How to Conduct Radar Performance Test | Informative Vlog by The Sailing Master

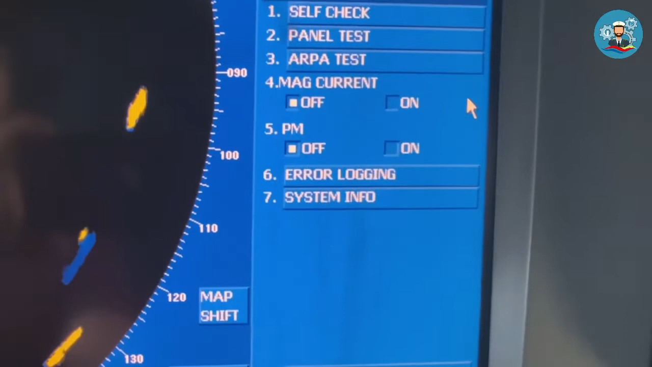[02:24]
On the test menu, go to 5pm or performance monitor.
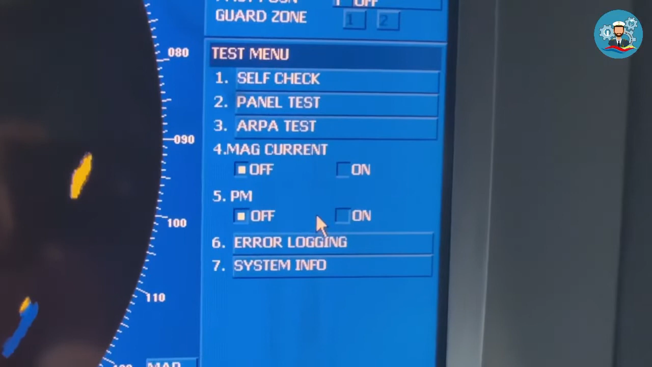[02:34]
Click on radio button.
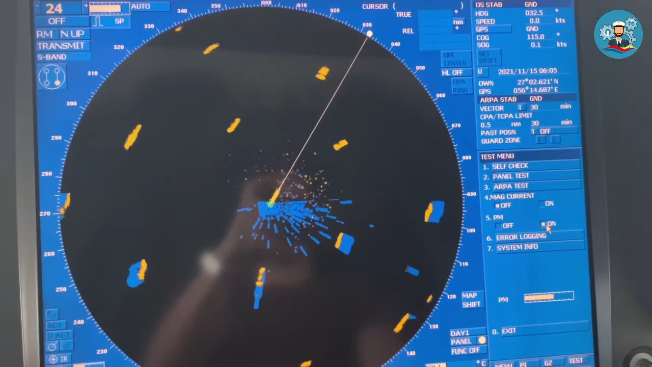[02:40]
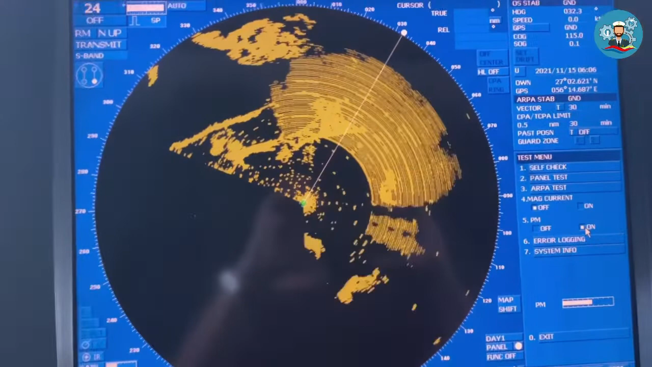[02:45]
By switching on the PM, the radar will automatically be set to relative motion,
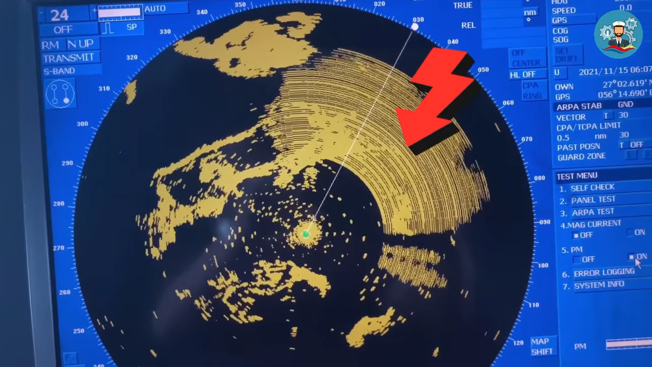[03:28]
and the PM indicator bar graph,
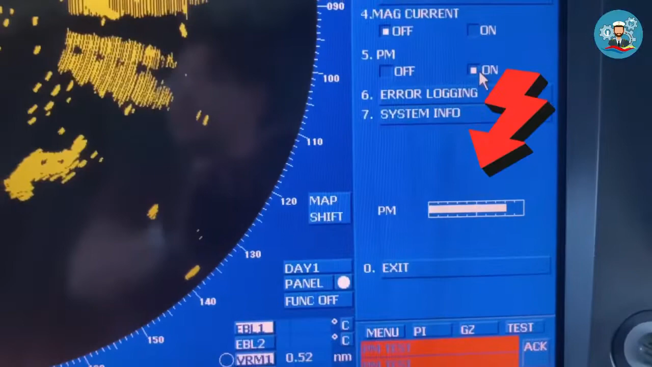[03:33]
also appear in the test menu,
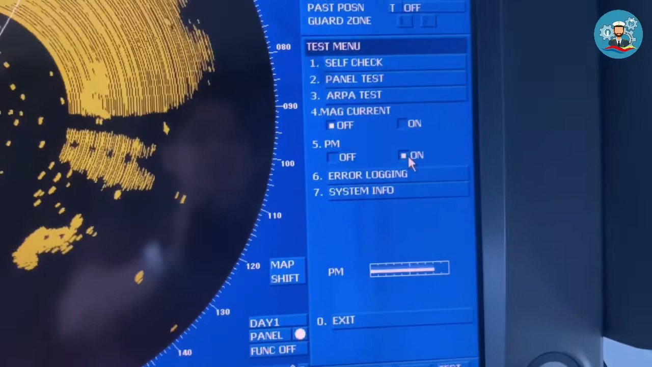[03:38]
to be used for checking the transmitted power.
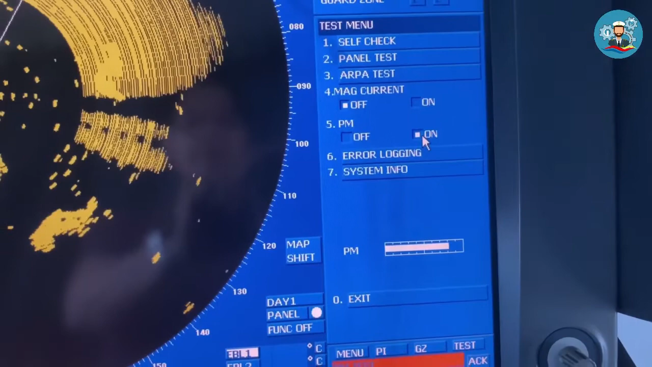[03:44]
The value of the transmit power indicator bar graph,
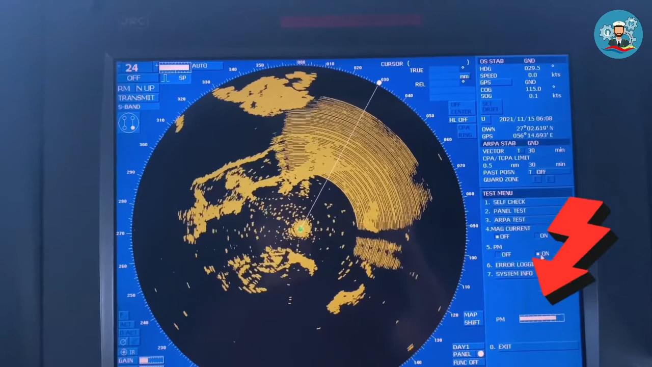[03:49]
in the test menu, indicates the value corresponding to the transmission output power.
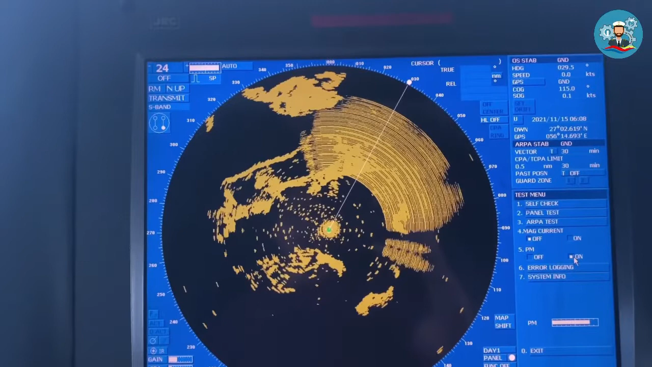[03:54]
However, if the indicated value, if the indicated value becomes extremely short against the bar length check at the initial time, it is necessary to request for checking of the transmitted system by a service engineer.
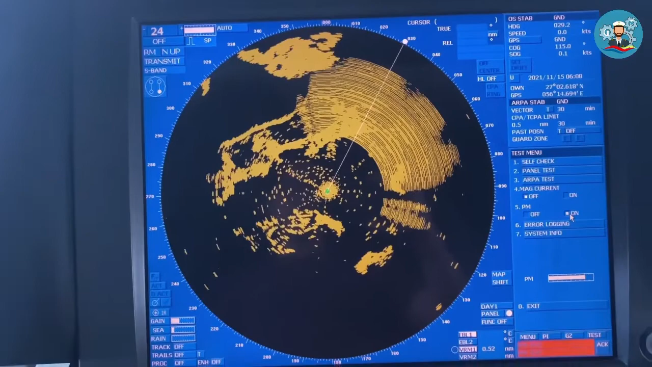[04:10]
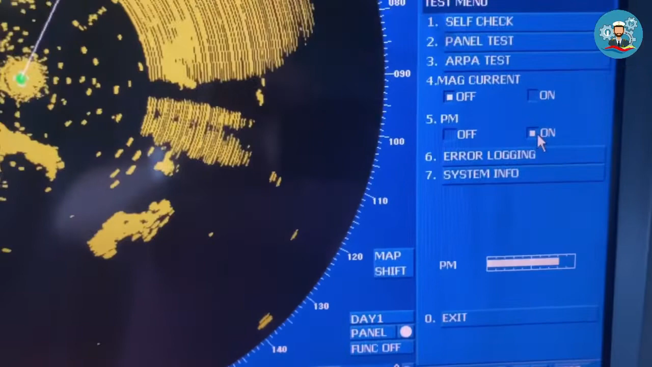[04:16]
In our case, the current bar indication is 1,
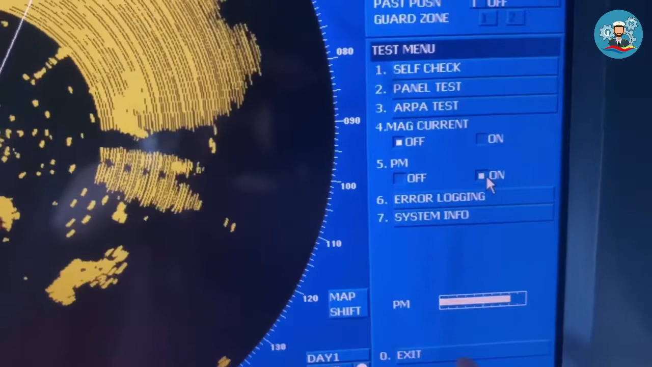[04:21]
2, 3, 4, 5, 6, 7, 8.
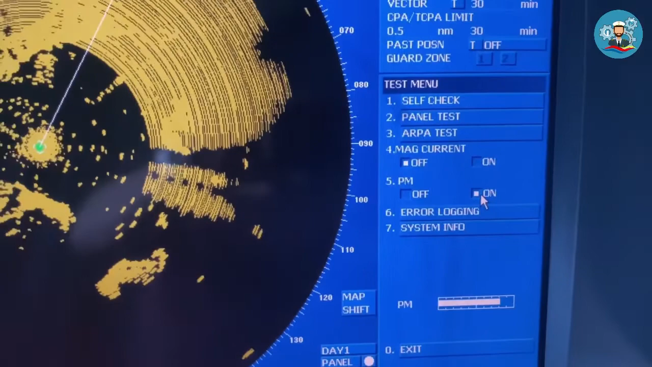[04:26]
It is still good, as we can see the PM pattern.
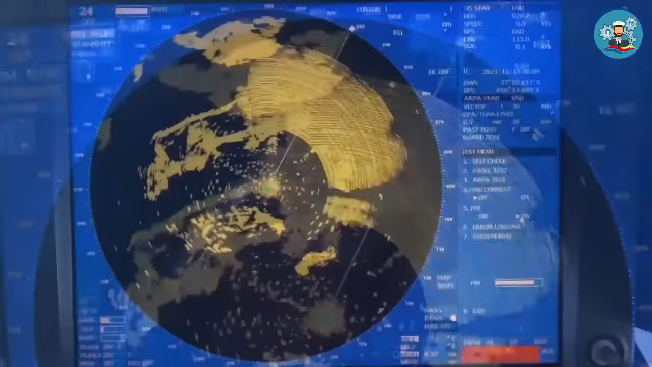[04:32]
If the PM pattern is still visible on the radar screen, that means target can still be detected by your radar.
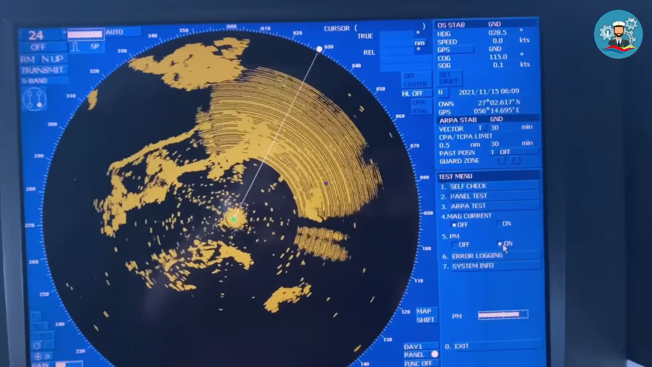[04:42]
After conducting radar performance test,
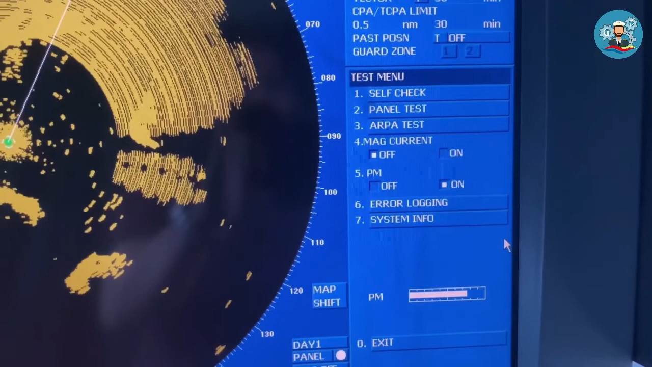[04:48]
on the test menu, press exit
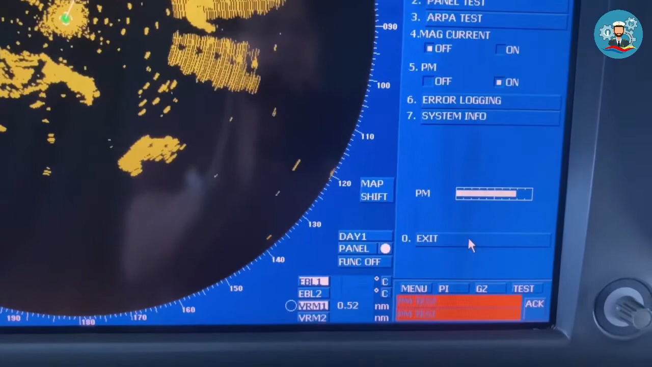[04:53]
to go back to the normal operation mode.